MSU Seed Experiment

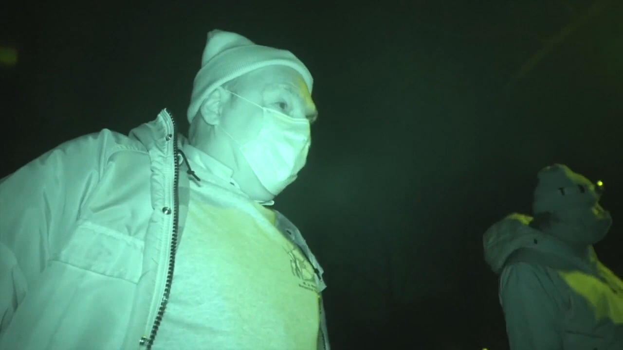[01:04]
We kept hitting things like rocks and tree roots and they were kind of these false alarms.
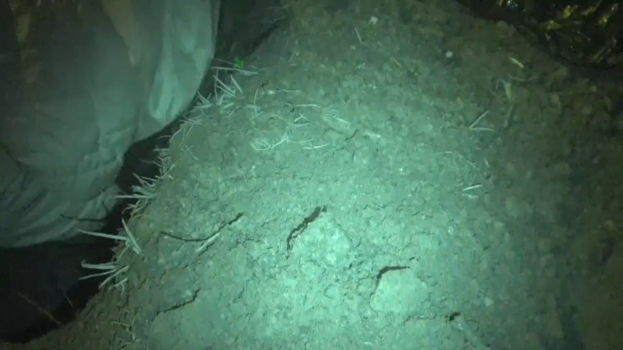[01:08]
Okay, now I for real found it. You did? Yeah.
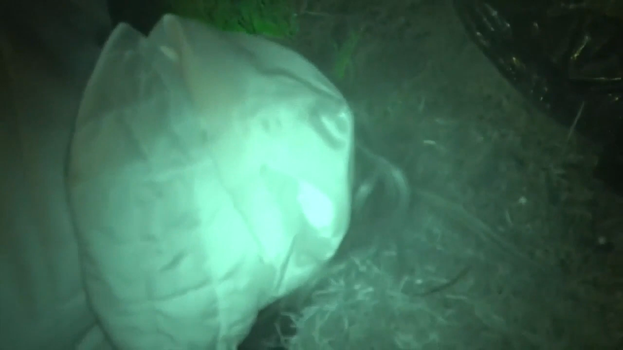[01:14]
Yeah, I definitely did. Oh, shit. I love that corp reel. Look at that. There she was touching a bottle that had been buried 141 years ago.